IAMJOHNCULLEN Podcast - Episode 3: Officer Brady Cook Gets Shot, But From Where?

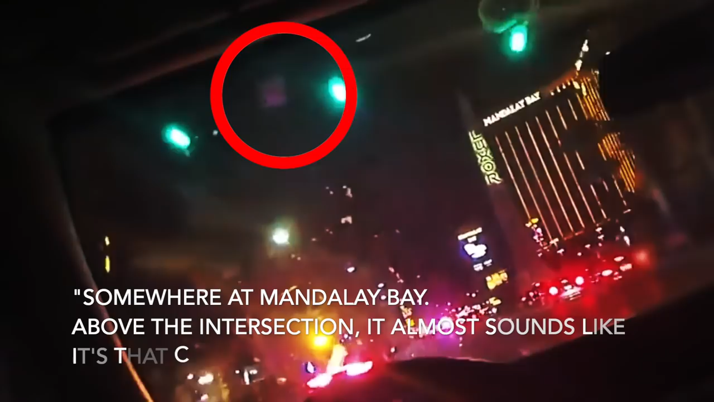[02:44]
So they go from traveling down Las Vegas Boulevard to when they make the turn, and there's 42 seconds of footage that's missing.